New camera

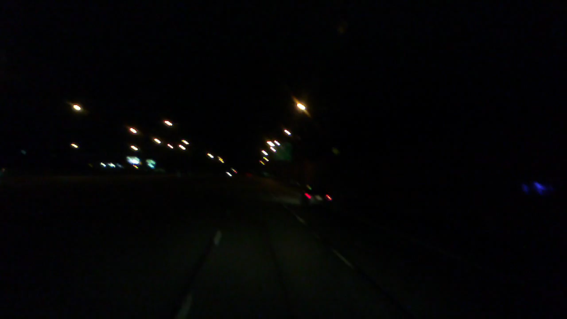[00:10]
And, uh, just going for a drive, checking out how the camera works and everything. You know, all the good stuff. Hey look, there's a car right there. Oh no!